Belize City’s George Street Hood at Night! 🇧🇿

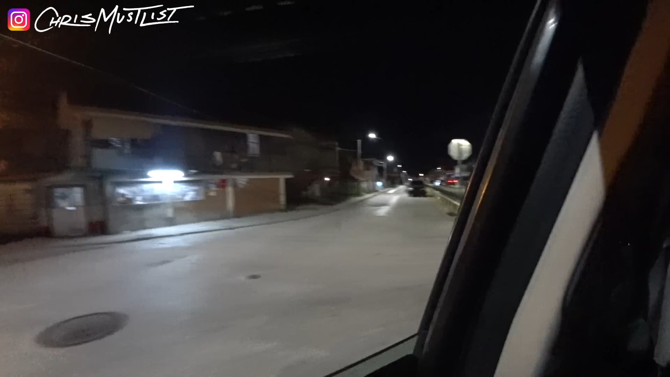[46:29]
Coochie bar, get a bar. What did you say, coochie bar? Coochie bar, get a bar. What's a good bar? It's a good bar for the coochie. Okay. Get a bar. Ghetto bar. Straight ghetto.
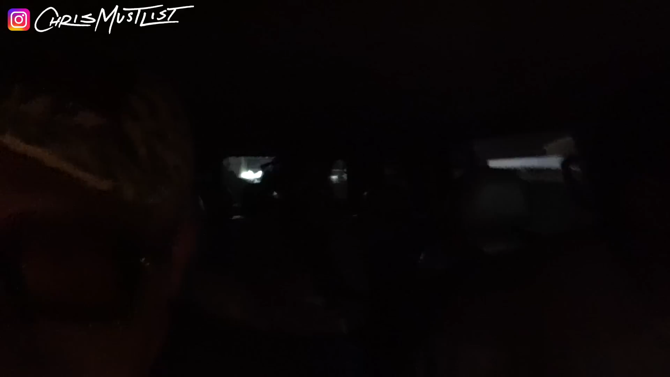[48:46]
If you notice, you got to turn off the light when you're on this bridge, because this bridge is too small. Okay. So you can't blind people.
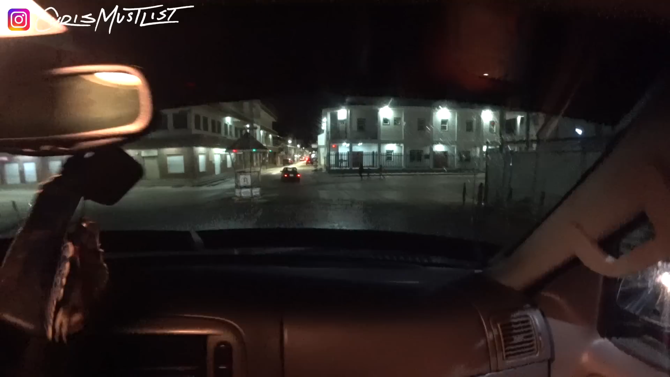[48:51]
So the north side is considered the good side of Belize City?
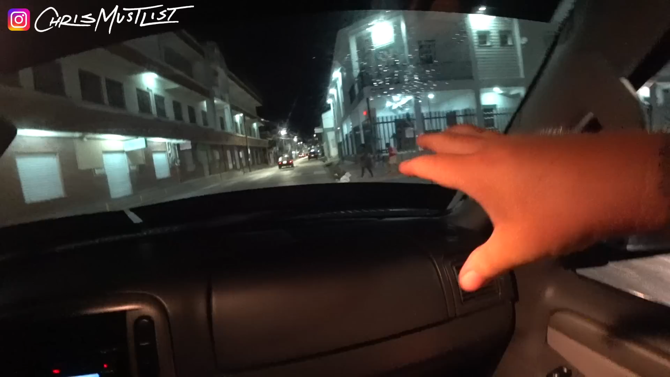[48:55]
Well, everywhere in Belize is prime, but this side is the side that have most of business area.
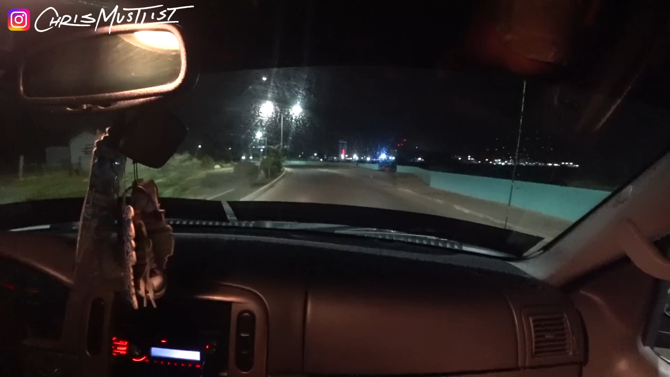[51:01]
The government filled this up and built this double road. Okay. Belize used to end by those people's fence. You see all those houses fence? Yeah. Those water used to wash up at those fence.